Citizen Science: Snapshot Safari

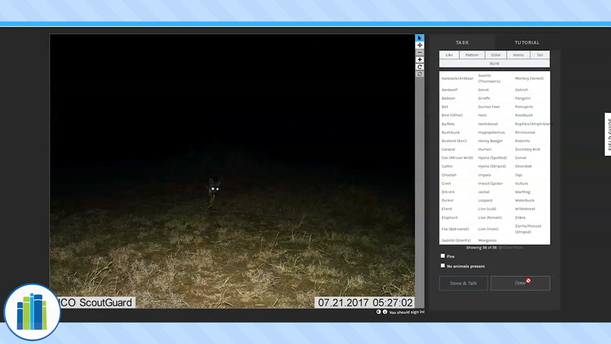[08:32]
Oh boy. A night photo. This one will be really interesting.
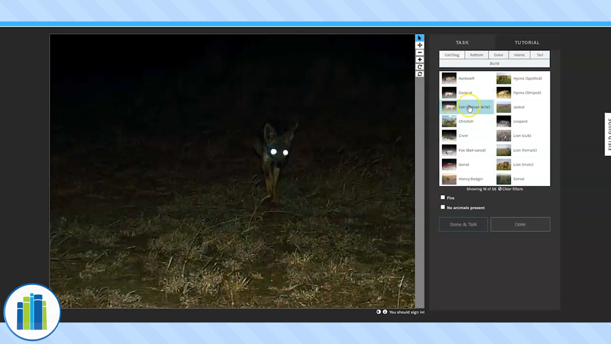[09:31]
Boy, this one's going to be hard. Let's say it's one of those. Ooh. An aardwolf. Oh boy. I have never seen one of these. That's interesting.
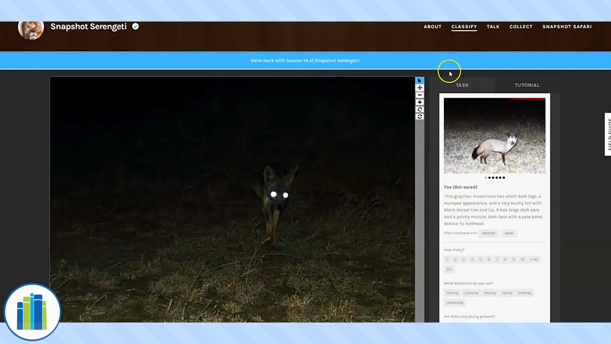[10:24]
I think this one may be a possibility. Let's look at some of these other ones.
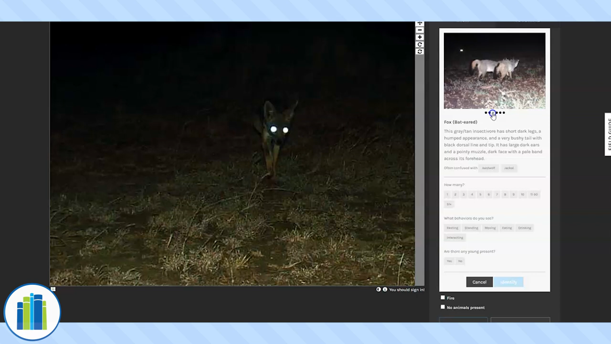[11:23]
Because his face is much longer. Than this one's. Yeah. Okay.
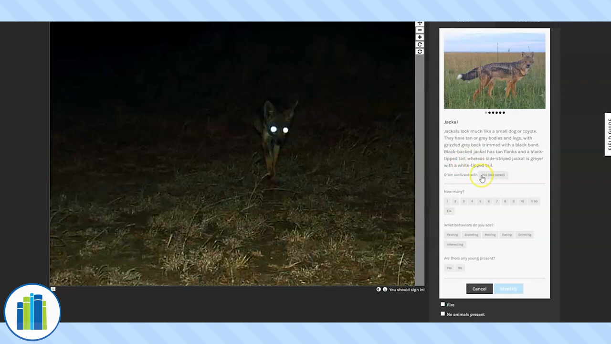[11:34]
We've identified it as a jackal. How many are there? One. What behaviors do you see? It looks like it's walking to me. So I'm going to hit moving.
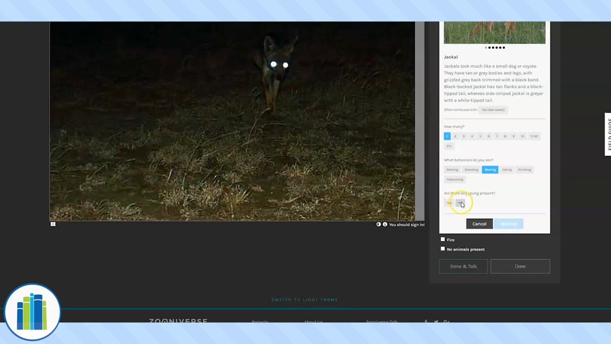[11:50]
Are there any young present? No. Identify. And hit done.